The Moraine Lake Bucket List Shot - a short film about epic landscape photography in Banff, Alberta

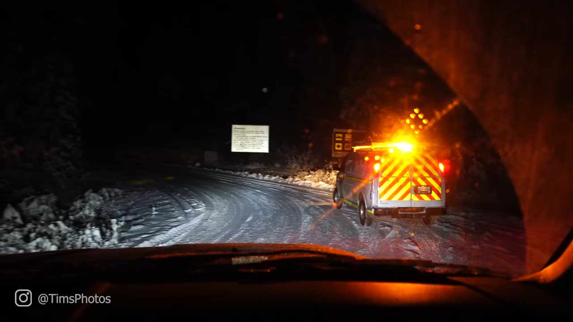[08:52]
who were able to drive through there were so many RVs and other vehicles who were driving up to the roadblock at the same time and the guy lets us through it was awesome
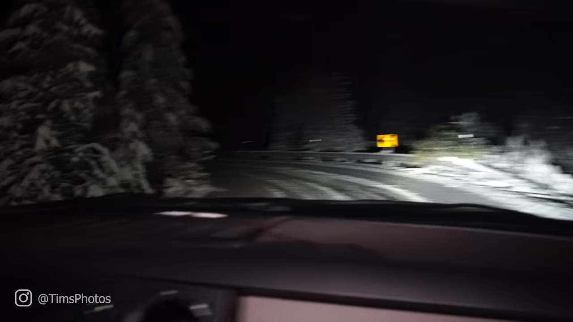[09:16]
we're committed and we're driving in on the road it's pitch black it's still like 5 15 in the morning the Sun is nowhere near rising